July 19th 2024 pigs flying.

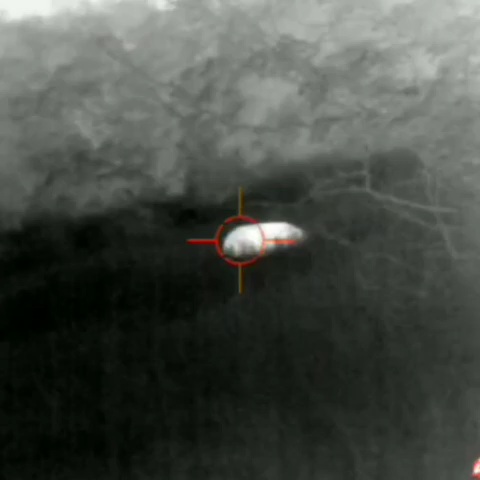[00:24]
I could just take that one, but I want to get a little closer.
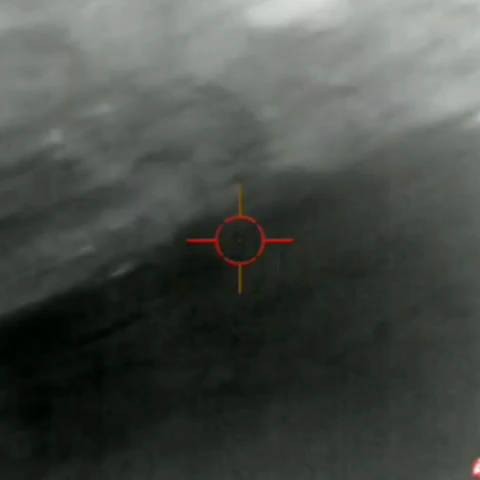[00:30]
There's another one, another one. Alright.
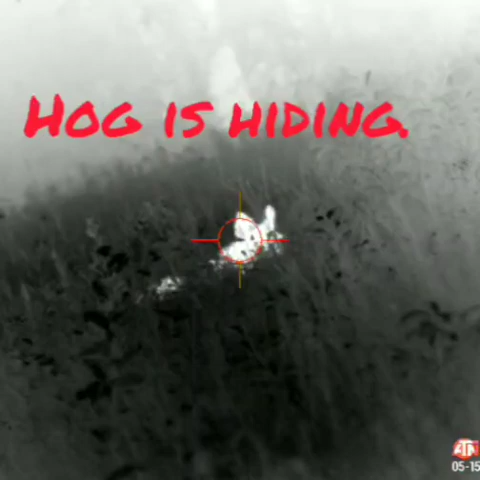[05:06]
What the fuck is this thing?
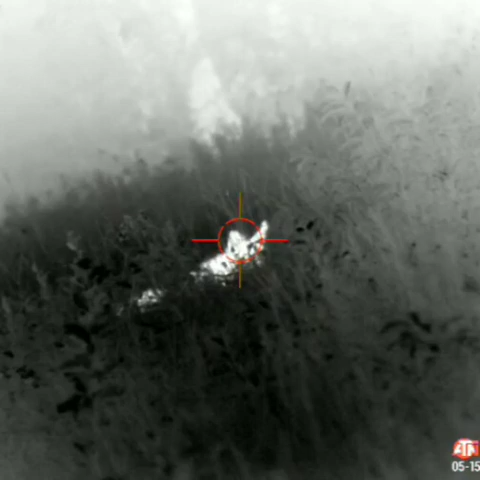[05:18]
Is that the pig I shot? I don't think it's a deer. Is that a coyote? Shhh. Look at those ears. It's gotta be a pig. That's not a deer. Can you sit down? God.
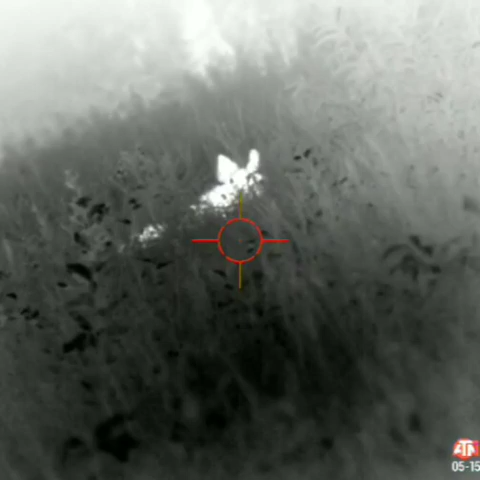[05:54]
I don't think that's a deer.
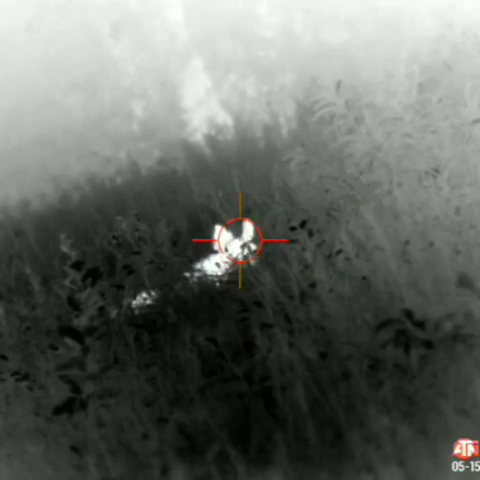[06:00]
I don't think that's a deer. That's not a deer. Would you sit still?
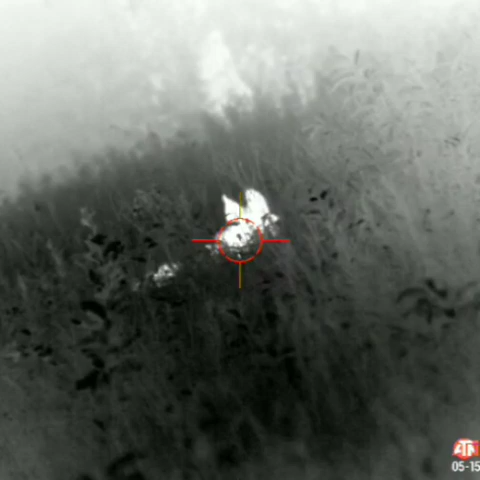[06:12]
God. What the hell is it? It might be a deer. Pigs don't lay down like that. I don't think it's a deer That I can catch to don't take longer than the one can. Pigs don't lay down like that.
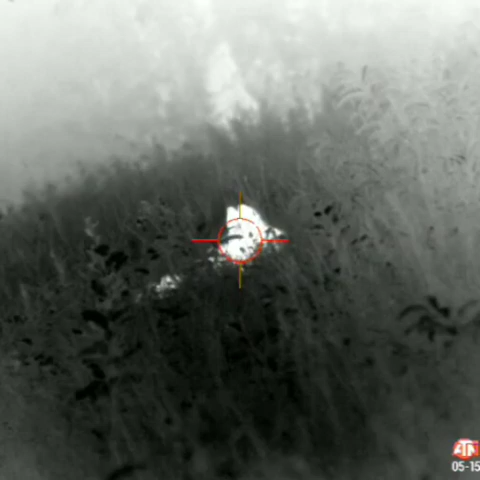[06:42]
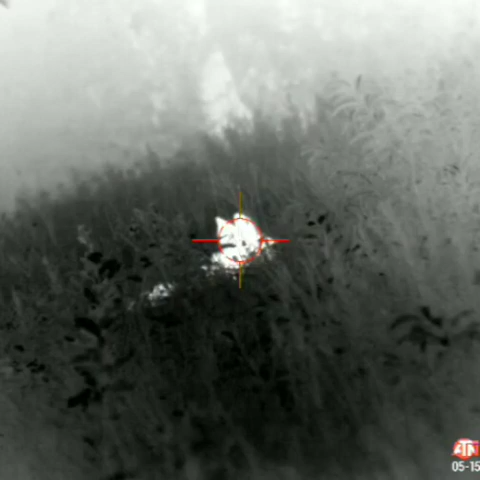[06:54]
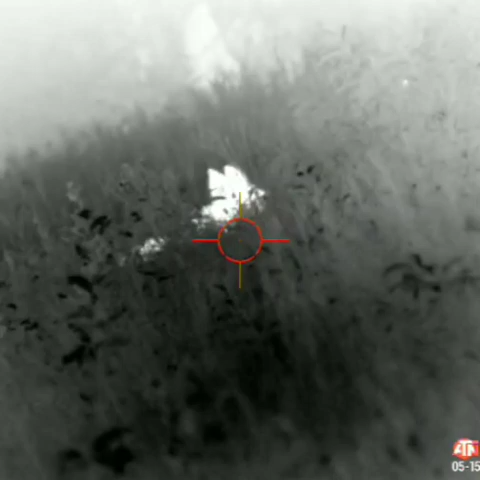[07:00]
I don't think it's a deer. Ears are too big.
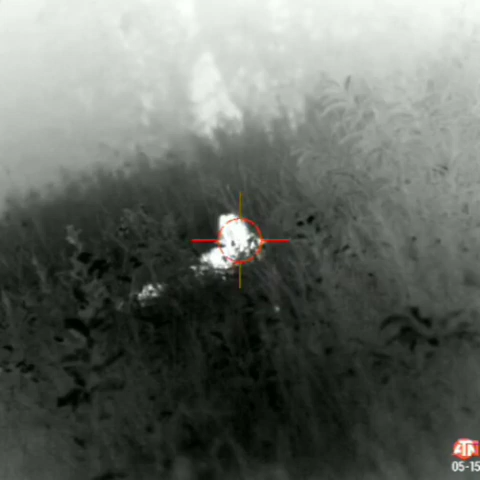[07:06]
Maybe it's one of the pigs that I shot.
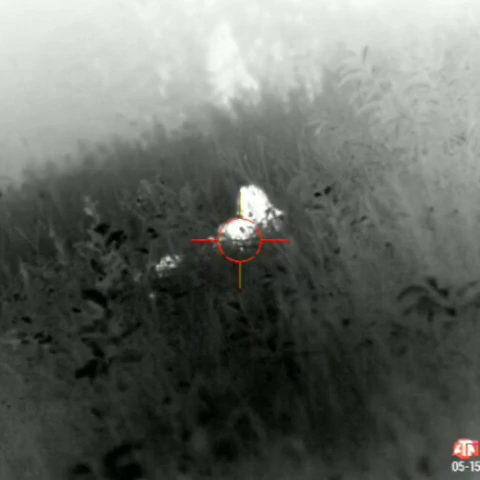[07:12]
Dude, it's only a two-hour movie.
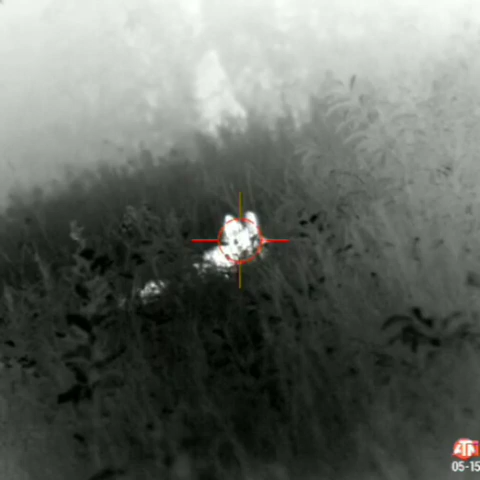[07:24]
I think it might be the second pig that I nailed. Fucker, come on. Do something. You want a Twisted T?
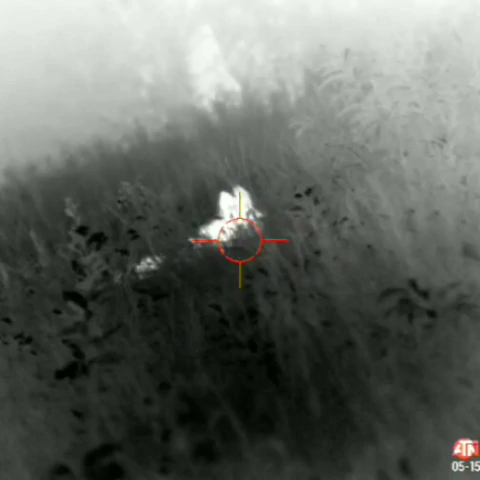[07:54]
I think it's a pig that I shot. That might be the second pig that I shot.
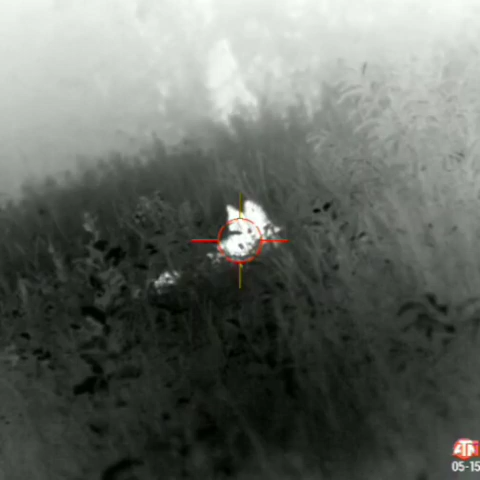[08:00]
That is not a deer. That's a pig. That's probably the second pig that I hit.
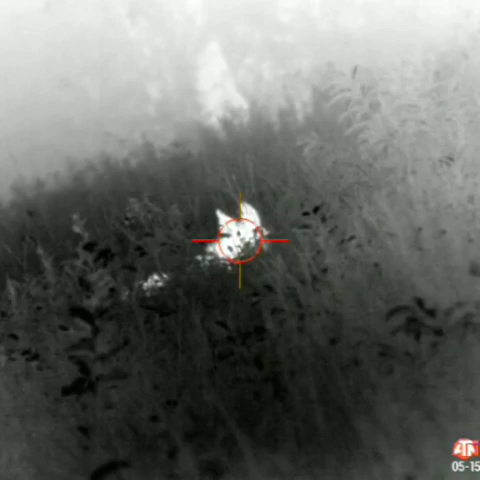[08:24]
Hey, fatso! Get your ass up!
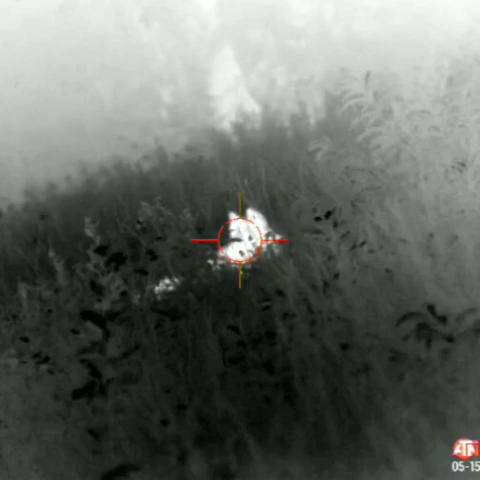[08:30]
Fucking moron. I think it's a pig that I shot, because that ain't... That is no deer. Is that a deer?
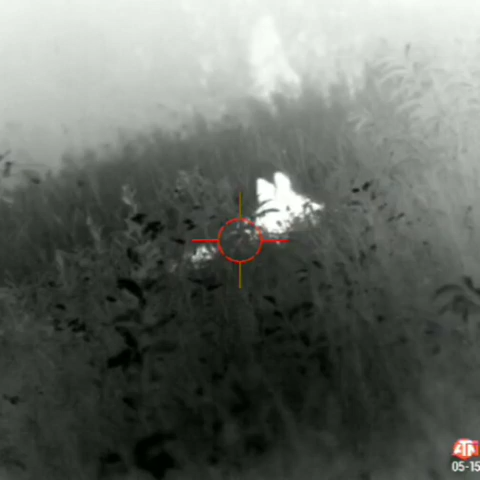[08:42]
I cannot tell.
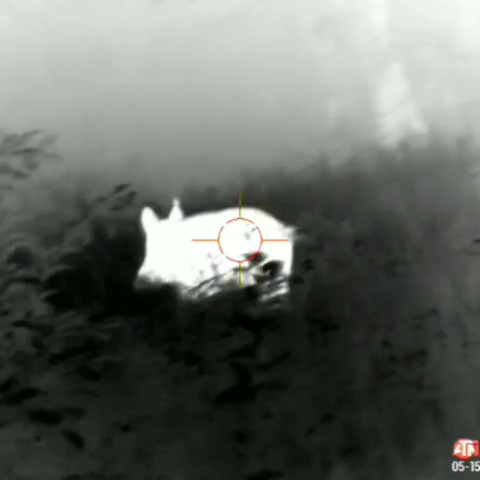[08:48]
Ah, shit. It was a fucking pig. God damn it.